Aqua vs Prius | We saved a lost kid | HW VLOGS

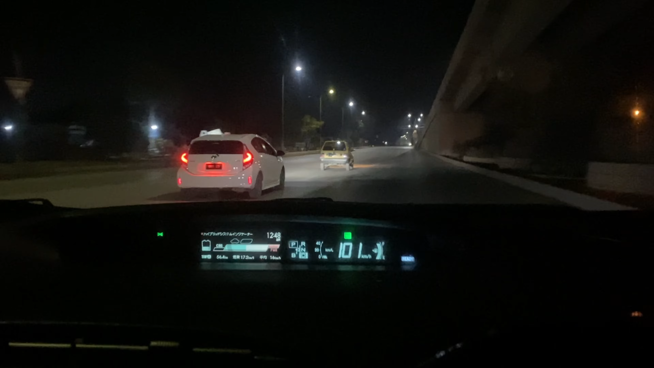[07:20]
मेरा बहुत खराब ट्रैक्शन हो गया इसलिए वो निकल गया, लेकिन लेट्स सी के अभी क्या होता है। ये देखो वापस कैचअप हो रहा है, वापस निकल रही है हमारी गाड़ी।